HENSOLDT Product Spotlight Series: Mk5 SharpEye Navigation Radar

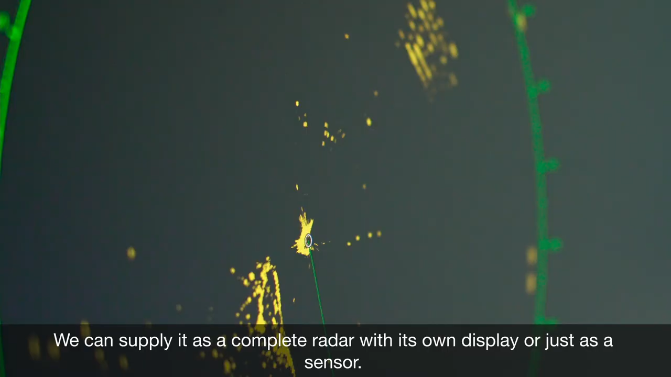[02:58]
It can supply it as a complete radar with its own display or just as a sensor.